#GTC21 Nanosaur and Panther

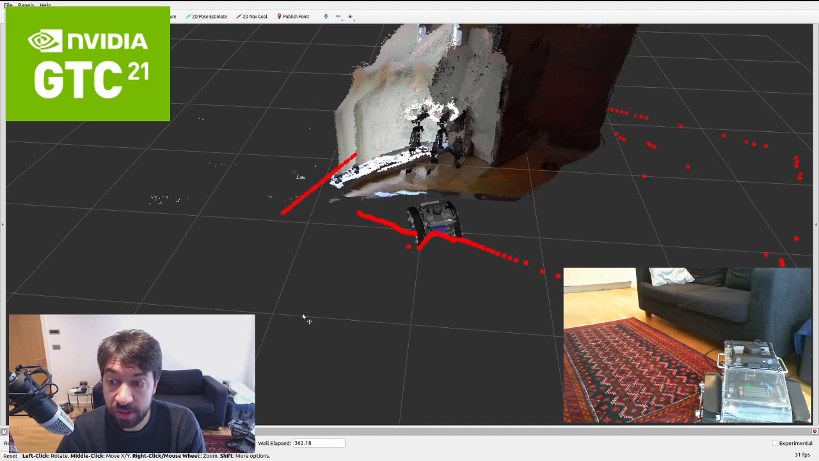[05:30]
This is a live of the robot, and I manually drive only for this live, but the robot is able to work completely alone, and to run completely alone. Now, the robot is making a 3D map of the environment.
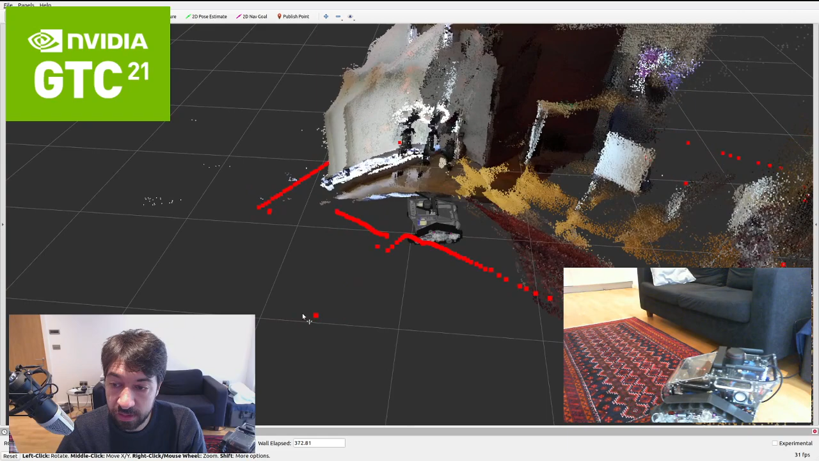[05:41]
We can see there are a few parts arriving from the connection. The robot is using the GPU to detect and making a nice localization and map.
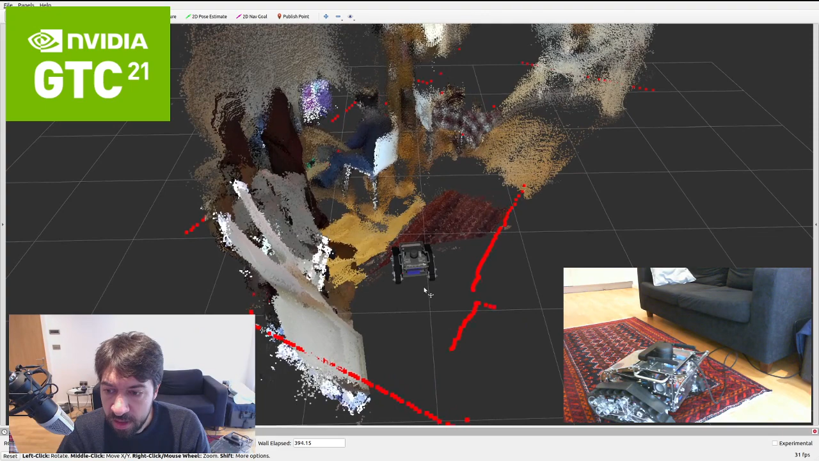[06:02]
Our Panther is made and works with a ROS melodic, and the GPU is improving the performance to
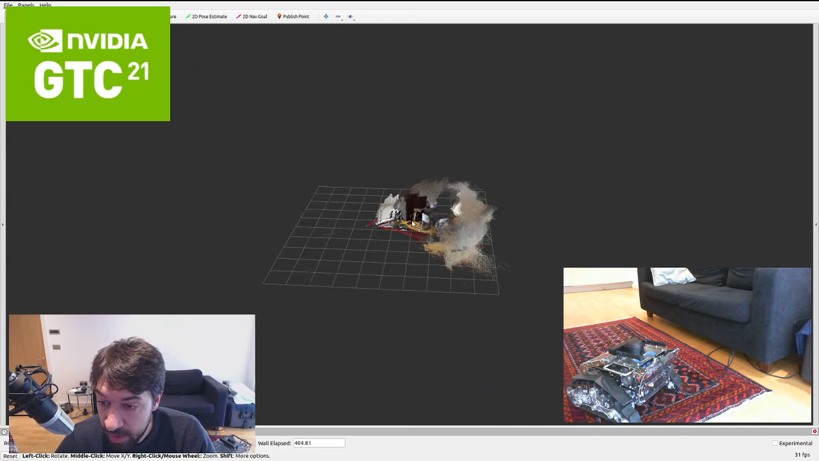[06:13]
make this map really quickly. The robot works for the autonomous navigation move base or move it. The performance about the GPUs are used
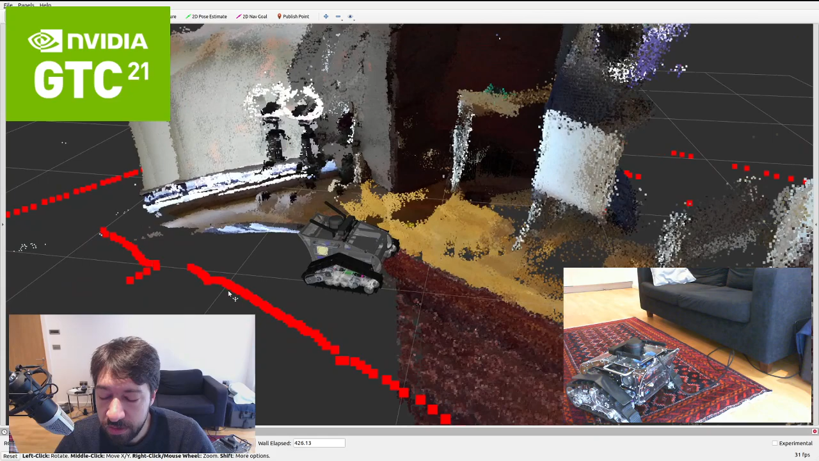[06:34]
for the Z camera and to make a 3D map of the environment.
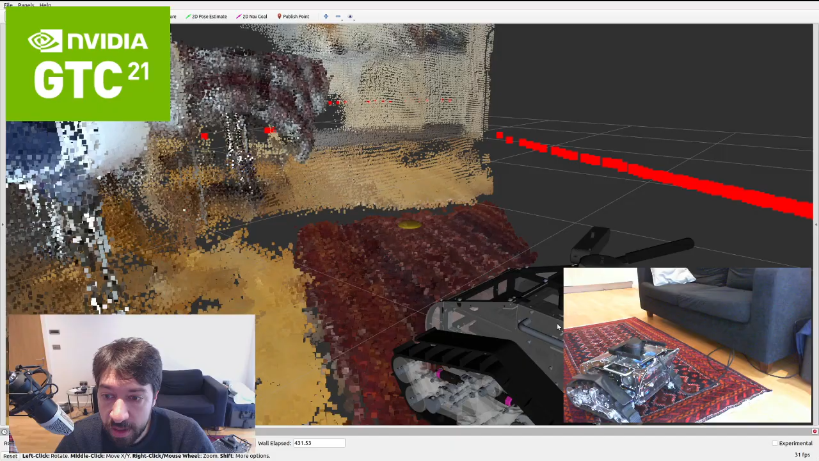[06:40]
Let's speak again about Panther.
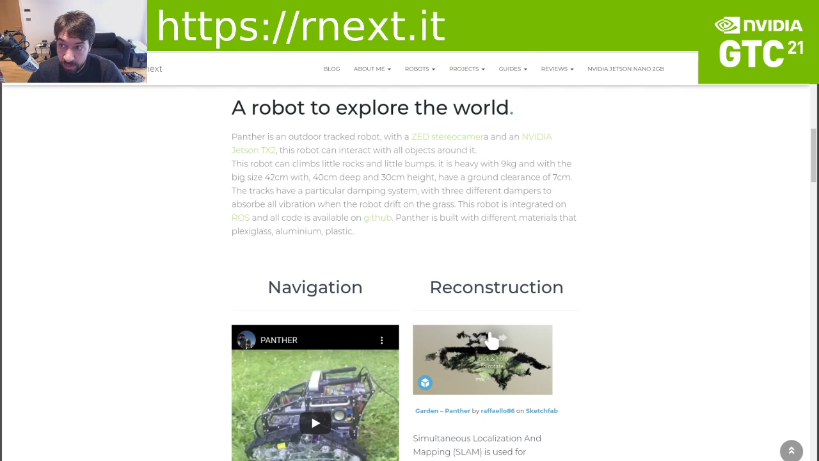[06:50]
We can see an example of a map made from Panther some time ago. In this case, we are speaking about many meters square where the robot moved completely
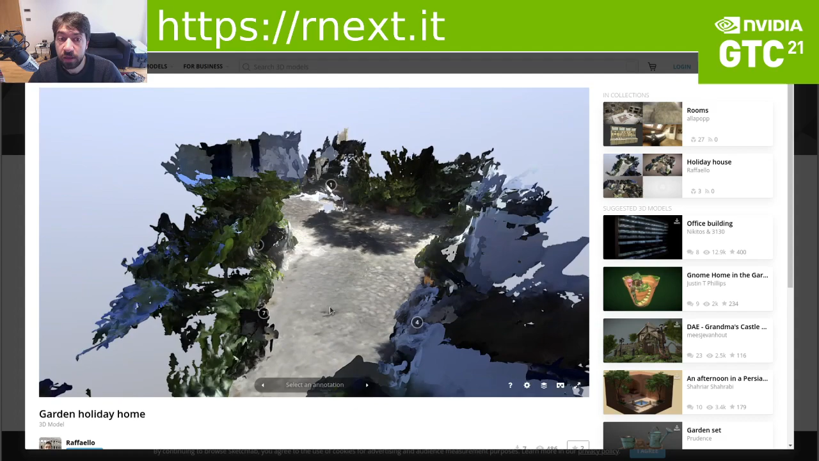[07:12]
alone inside this environment and make a map. And this map was made using ROS and the capabilities of the NVIDIA Jetson. So, without the capability of an NVIDIA Jetson, the quality are really poor.